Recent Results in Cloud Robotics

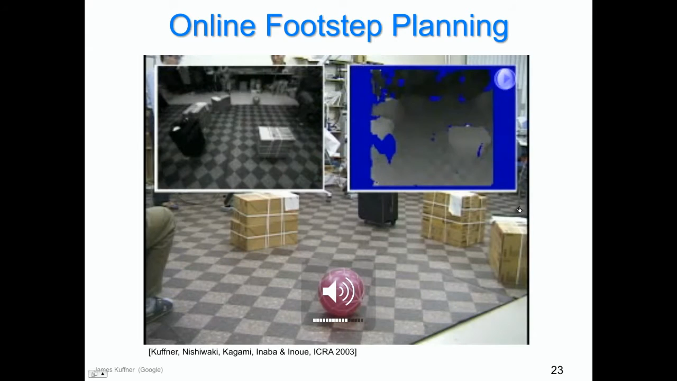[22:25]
I'll turn this down. Basically, the idea is that the computer vision computes a depth map. This used a stereo technique. Of course, this is 15 years ago. We have much better things now, and also depth cameras.
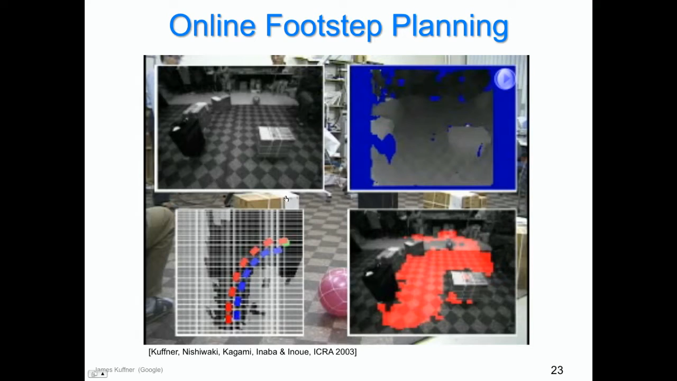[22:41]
But then the goal was to essentially extract the flat area of the floor, detect the red ball that the robot was trying to walk towards, and then compute this walking sequence, and then execute that on the robot.